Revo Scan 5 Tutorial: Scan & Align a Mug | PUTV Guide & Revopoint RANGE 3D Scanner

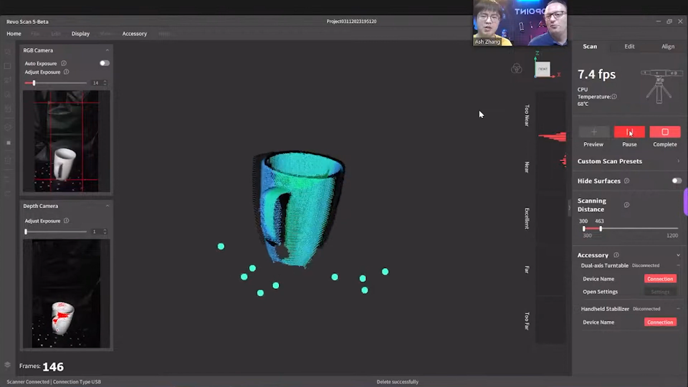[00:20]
which actually it's really great because once you put the dots on your turntable sometimes
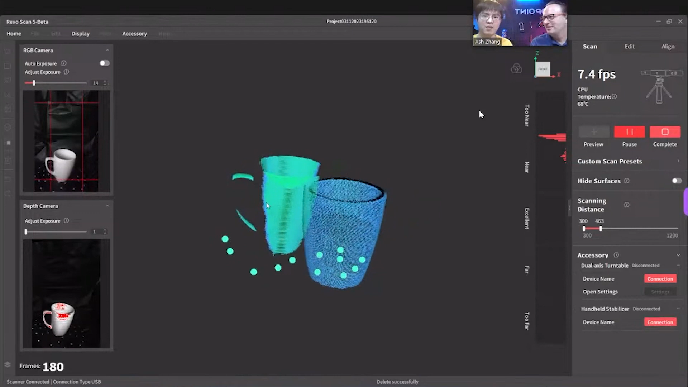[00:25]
sometimes happen that's because it's still better yeah it's happening it's
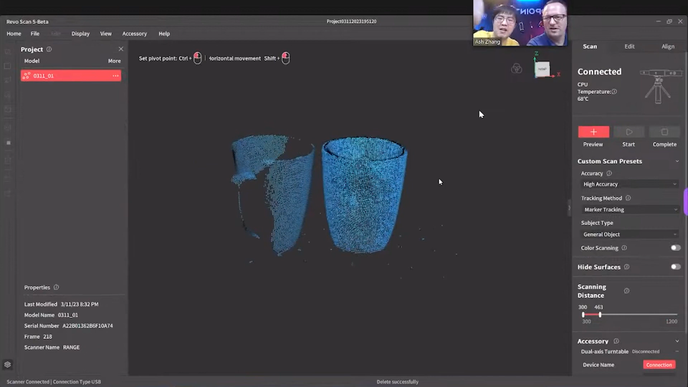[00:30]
happened because i already know how to do that oh it should be actually look at you kevin okay so now i'm not going to set up a very low settings here because we just want a demonstration so usual you apply automatic level it's going to be removed because
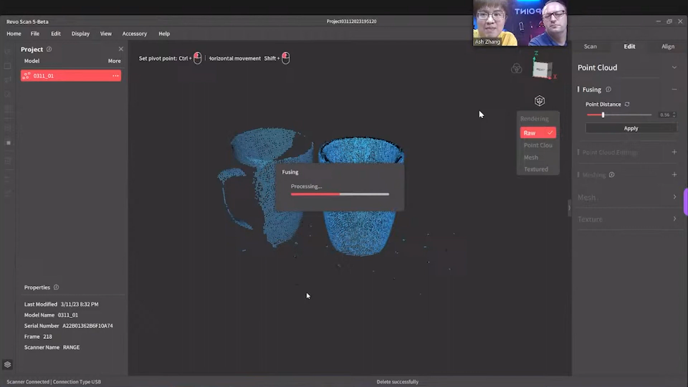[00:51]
sometimes it happens not because the marker mode didn't work it's because it's still better version okay not so let's do this let's cut that off my
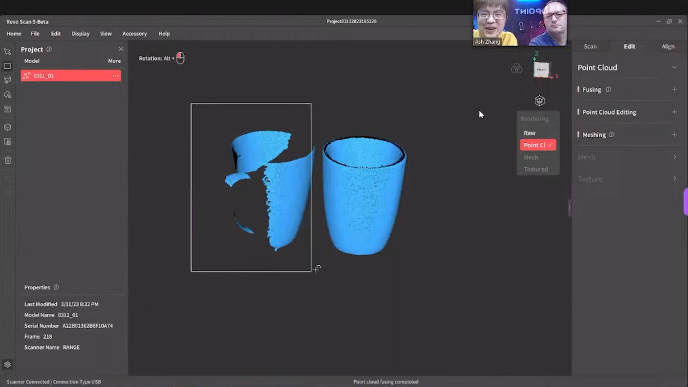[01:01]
favorite and that's what i was talking about before you do anything you just get rid of it so we have first scan right we have first scan in like 10
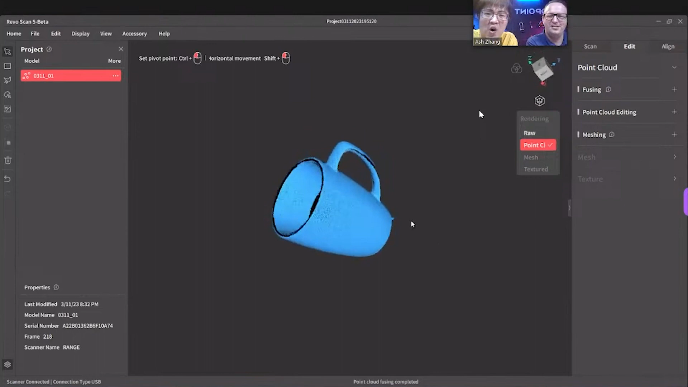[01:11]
seconds yes look that's this point lot but i wanna what i wanna show you guys now is this this you will okay remove you cut some
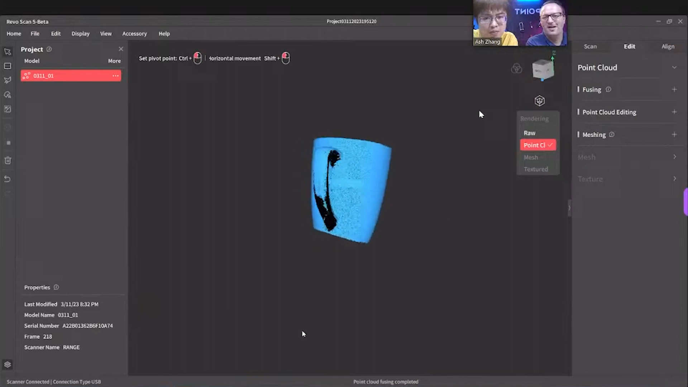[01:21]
part off i see that yes i cut it i don't need this part okay now look what's gonna happen we leave it alone it's point cloud fused we go back to the scan and we click
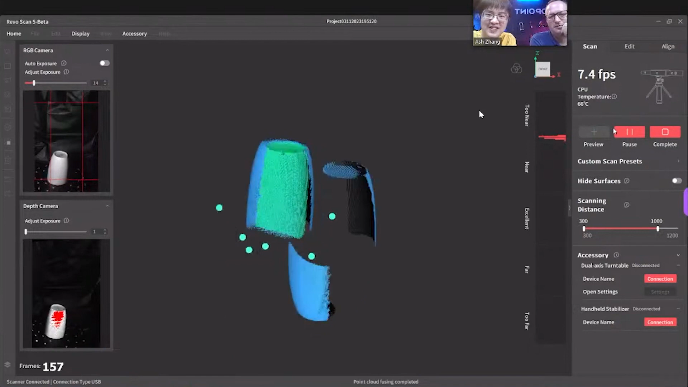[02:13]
whoops happen again oh no sometimes it's hot my my is too fast maybe i put too fast rotation
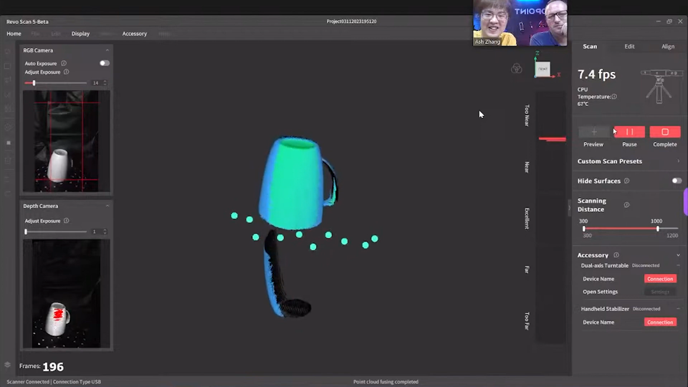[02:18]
actually somebody asked about the speed of the turntable doesn't matter oh look no it was okay it was
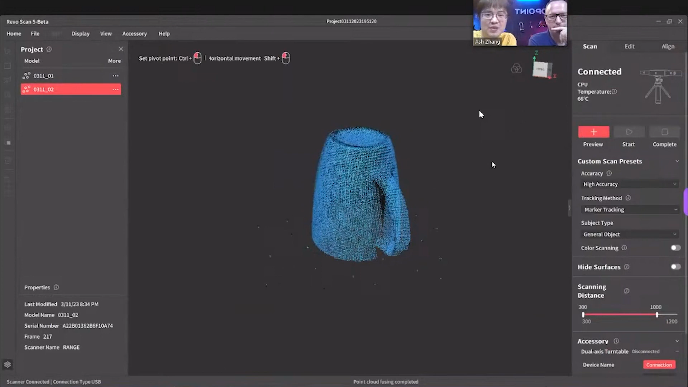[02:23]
okay let me fuse it quickly it's adjustable yeah remember when we are remember time you know scanning the software always fix our problems remember remember when you have when you have
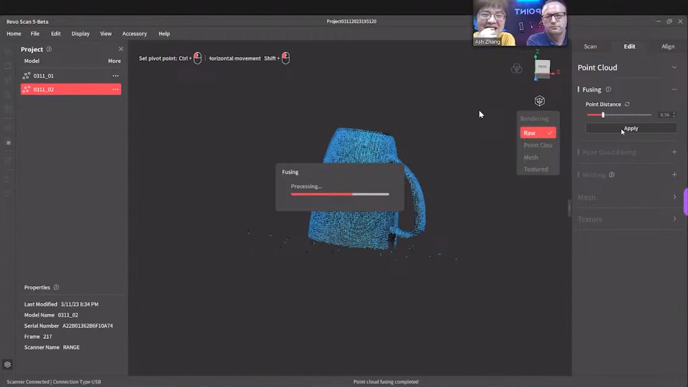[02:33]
two parts you want to put together remember the point distance need to be the same you cannot change it okay got it yeah if you have one 0.1 and the other is five it's never going to be good okay
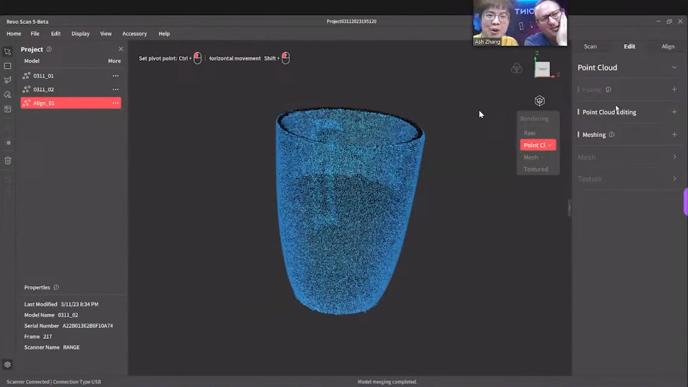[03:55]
automatically generates you another point cloud 3d model in your yes additional same project aha so now of course now we can automatic detection
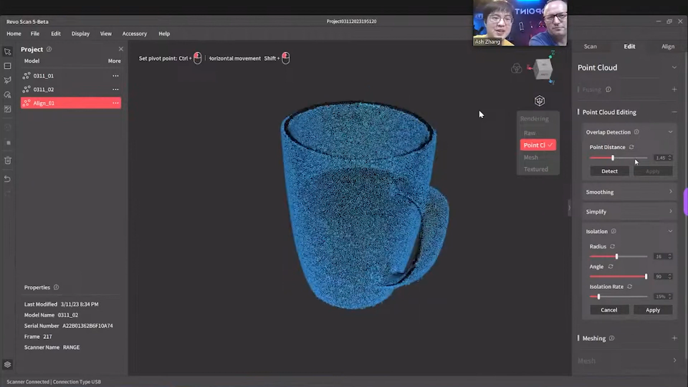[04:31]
we're clean only because i haven't used the studio i've only used yep revoscan right so that's the function i've got the merging but now in revoscan 5 it's in the scanning software yeah yeah usually i don't get more than lower than five five it's like just
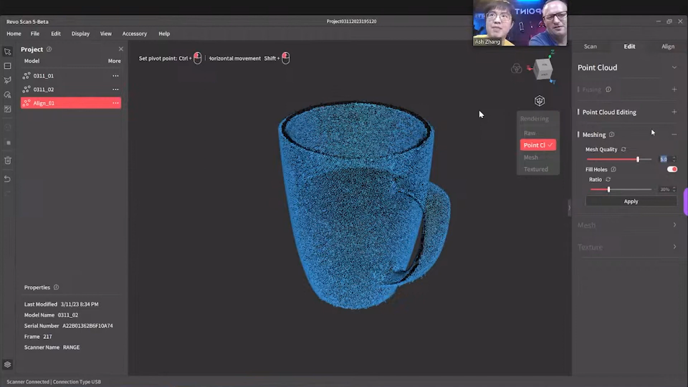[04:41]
perfect so now it's meshing because it's clean already maybe some yeah i will say it's good just need some smoothing and the smoothing